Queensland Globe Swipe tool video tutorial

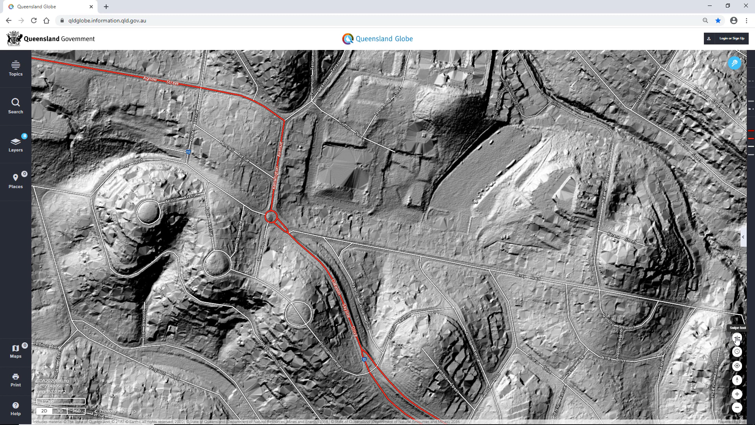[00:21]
The Swipe Tool is located in the bottom right hand corner above the Past Imagery Tool.
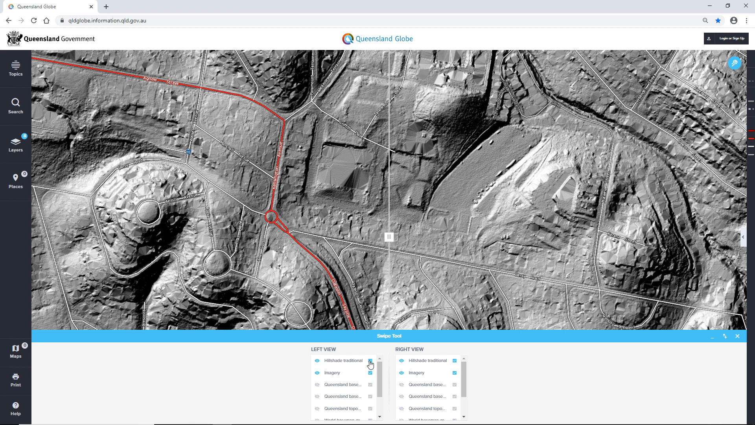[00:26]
Once you open the Swipe Tool, you can turn a layer off on one side to compare data or imagery by dragging the tool left or right.
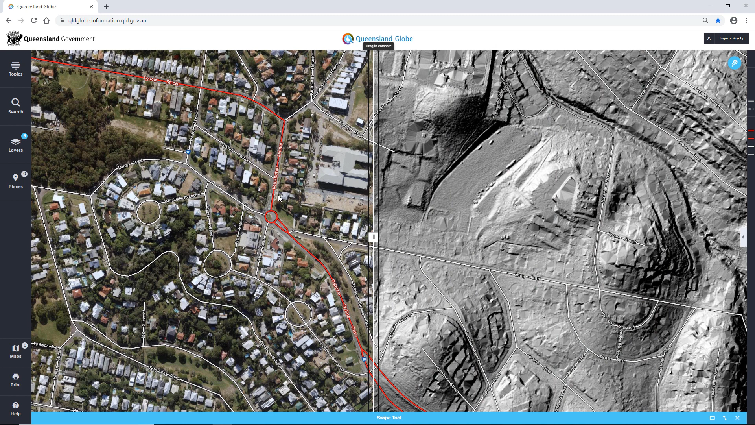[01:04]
The Swipe Tool is available in 2D mode only and can be used at any scale. The Swipe Tool is also valuable when used in conjunction with the Past Imagery Tool. Turn off the layers you don't need anymore, close the Swipe Tool and open the Past Imagery Tool.